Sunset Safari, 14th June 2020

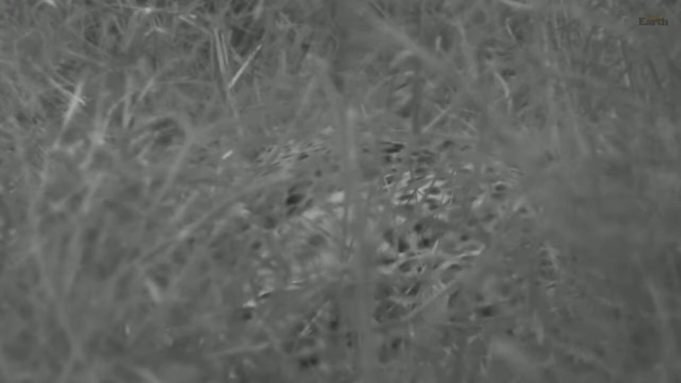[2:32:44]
Can see she's in the long grass, but it's getting dark quite quickly, and we are now using infrared. And the reason why we're doing that, we're avoiding to use the spotlight, which if we use the spotlight directly, some clever animals like hyenas, sometimes they'll see us going off-road and see that light and start making their way. And more so that particular light, it's quite bright and harsh on these animals' eyes, and that's why we are trying to avoid using that light.